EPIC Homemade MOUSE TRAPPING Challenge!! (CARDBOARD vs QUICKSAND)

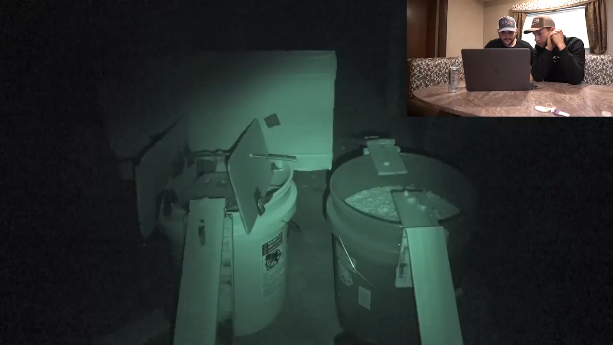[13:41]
Oh, snap. Oh, snap. There's another one. Oh, oh, oh. Oh, oh. There was one on yours. Dude, he's up on your right. Oh, he's like scared. Yeah. He just ran right back down. All right. No kills in the first round.
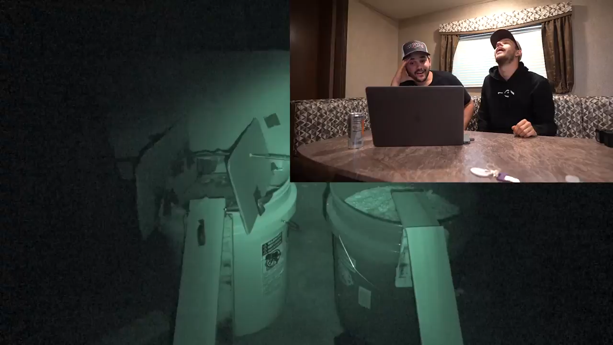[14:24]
He just ran back. Oh, my gosh. He literally just ran across. I was like, how did that thing disappear? I didn't see anything there. You're kidding me.